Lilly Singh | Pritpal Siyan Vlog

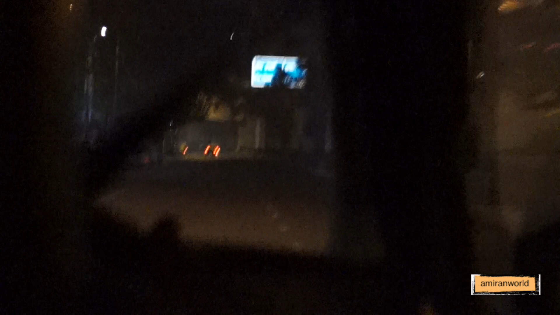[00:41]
ਥੈਂਕ ਗੋਡ ਇਸ ਵਕਤ ਟ੍ਰੈਫਿਕ ਨਹੀਂ ਹੈ ਨਹੀਂ ਤਾਂ ਦਿੱਲੀ ਦੀ ਕੁਛ ਐਸੀ ਜਗ੍ਹਾਵਾਂ ਨੇ ਜਿੱਥੇ ਤੁਸੀਂ ਕਦੀ ਵੀ ਚਲੇ ਜਾਓ 24/7 ਉੱਥੇ ਟ੍ਰੈਫਿਕ ਹੀ ਰਹਿੰਦਾ ਆ